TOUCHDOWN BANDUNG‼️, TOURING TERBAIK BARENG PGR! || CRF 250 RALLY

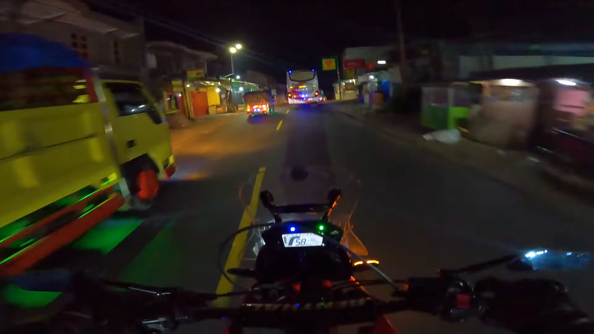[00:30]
Iya, aku kan ngerekam nggak bisa ya. Tuh, ada motor guys, hati-hati.
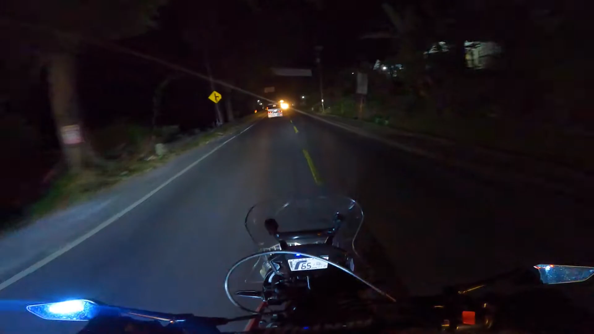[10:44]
Jauh. Mana di belakang? Ada, udah merapat. Oh, oh Moji. Padat, padat guys, padat, padat.
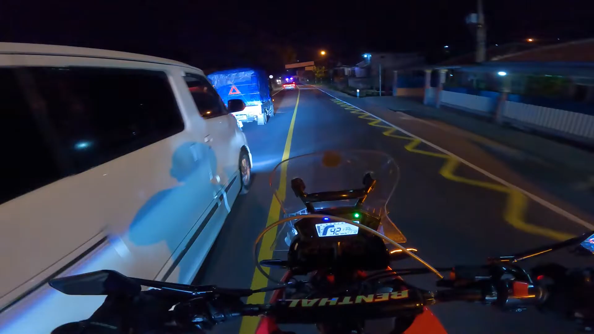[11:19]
Hati-hati.
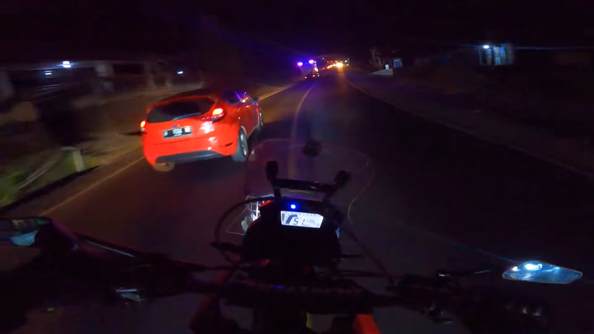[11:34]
Ada truk, ada truk, ada truk.
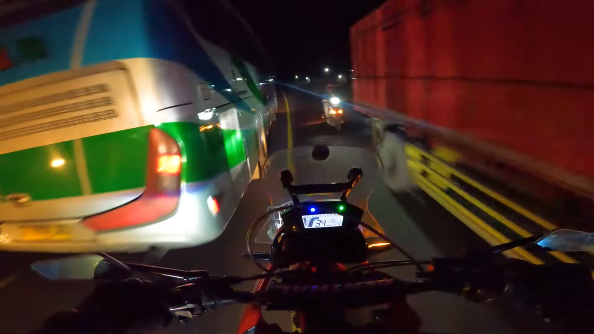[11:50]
Ayo, kosong, kosong, kosong, kosong. Kosong, guys. Kosong kosong, gentong kosong. Kosong, kosong, gentong kosong. Ada bis, ada bis, ada truk.
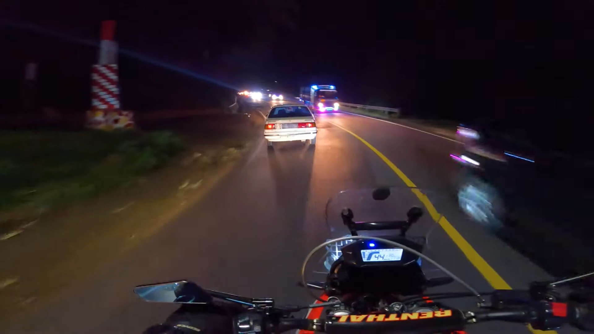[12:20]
Padat, padat, padat, hati-hati guys. Jalan padat, sudah mulai padat.
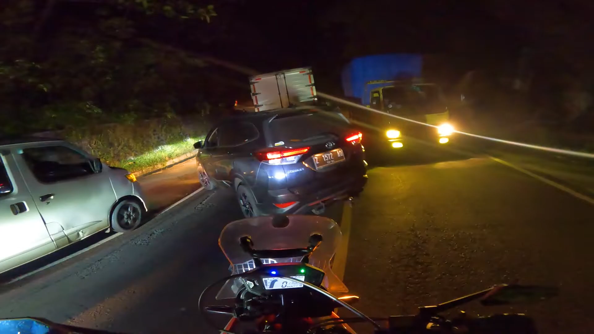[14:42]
ayo sini, ambil kanan, ambil kanan guys. Truk nyangsang guys, hati-hati, ambil kanan, ambil kanan pelan-pelan, hati-hati.
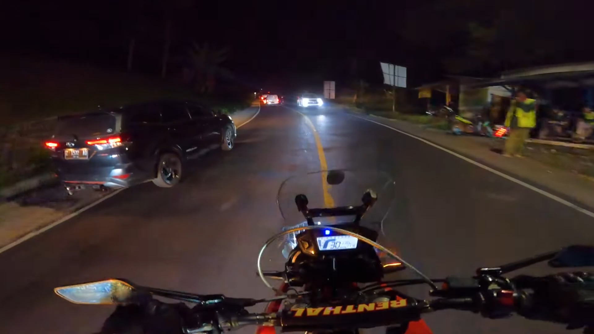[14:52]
Jangan ambil kiri guys, hati-hati. Ada bis, ada bis, ada bis, ada bis. habis, ada truk, hati-hati. Udah beres truk, kosong guys.
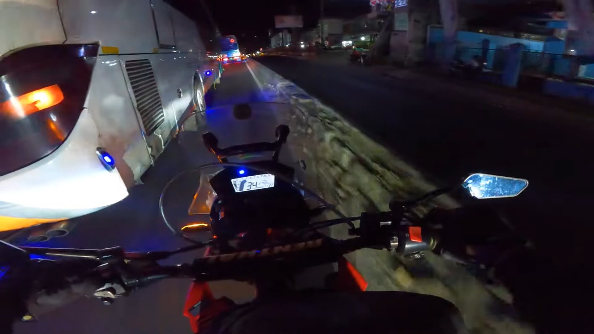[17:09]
Awas, ada itu, ada pembatas jalan.
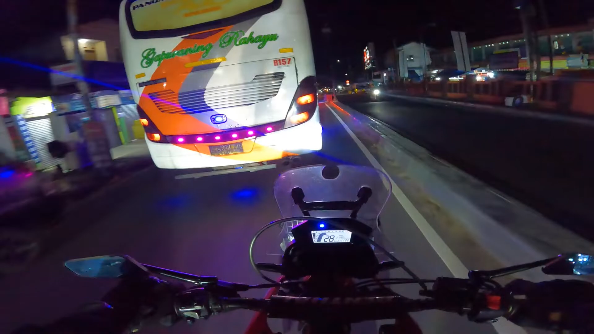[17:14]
Nah, jalan sempit, hati-hati jalan sempit.
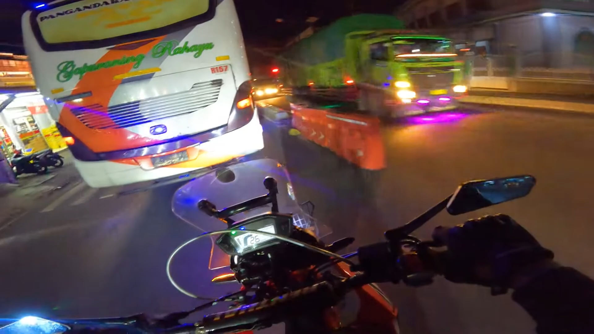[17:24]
Tuh, ada motor guys, hati-hati. Asli, anjir, bener-bener itu motor satu. Hati-hati, padat banget, nggak bisa nyiap. Tahan, padat.
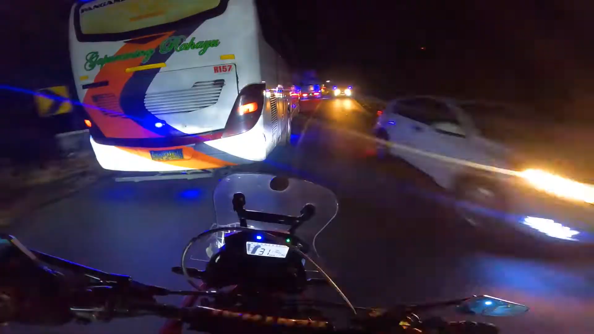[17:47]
Pasang!
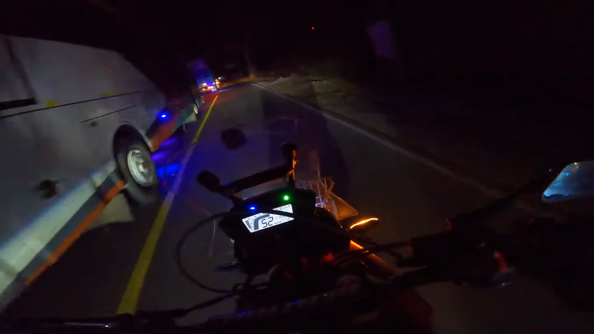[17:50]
Kosong-kosong-kosongnya, kosong pisan guys, kosong pisan, ayo masuk. Kosong. Kosong. Kosong banget, mobil 1, mobil 2. Yang belum masuk tadi, hati-hati ada mobil.
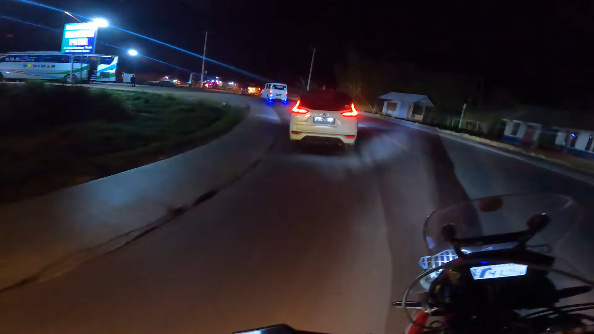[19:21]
belokan tajam hati-hati kosong. Kosong motor satu tadi,
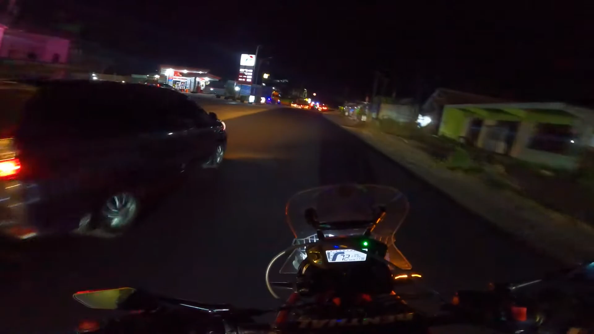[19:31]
kosong banget. Hati-hati belokan. Motor satu. Mobil, truk. Satu-satu. Masih satu-satu. Ambulan guys, ambulan, hati-hati ambulan.
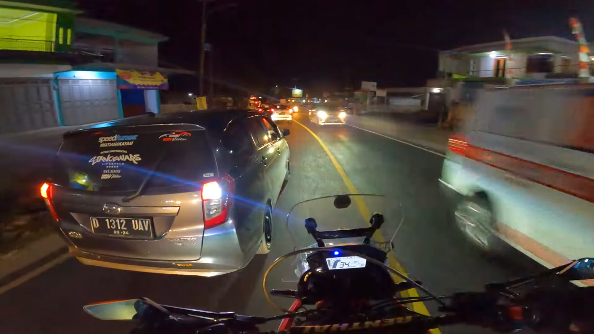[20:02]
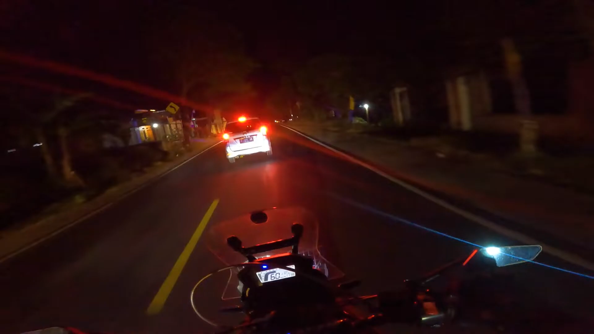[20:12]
pelan-pelan, pelan-pelan. Blind spot, blind spot, blind spot.
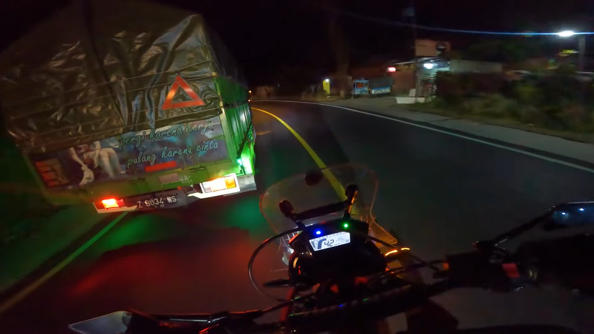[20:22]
Blind spot, blind spot, blind spot, masih blind spot.
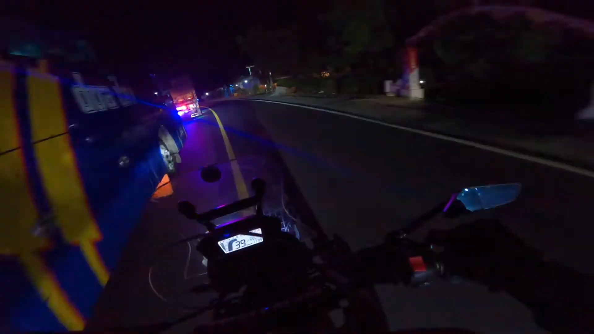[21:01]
Satu yuk. Satu-satu yuk, satu-satu yuk. Kosong. Kosong, ada mobil satu, mobil satu, hati-hati. Ada mobil satu. Mobil. Kosong. Truk, truk, truk, truk, truk, truk, truk, truk, truk, truk, truk, truk, truk. Ada truk, ada truk. Yo, ada truk, kita nyiap satu-satu lagi.
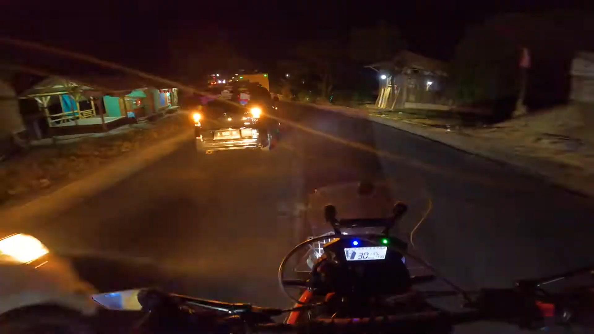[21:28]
Truk satu, macet, hati-hati. Bis, bis, bis, bis, bis.
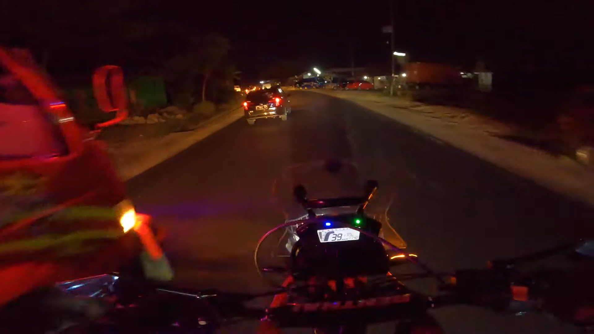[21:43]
Truk satu-satu, ada yang mogok kiri, hati-hati, ada mogok kiri. Kosong, kosong, kosong, sekosong, kosongnya. Kosong, hati-hati, hati-hati, ada motor satu. Nagrek berapa menit lagi, Pi? 15 menit, nagrek mah 15 menit? Ya. Bisa dipangkat jadi 5 menit, Kak? Aish, bisa aja sih. Aish. Kosong!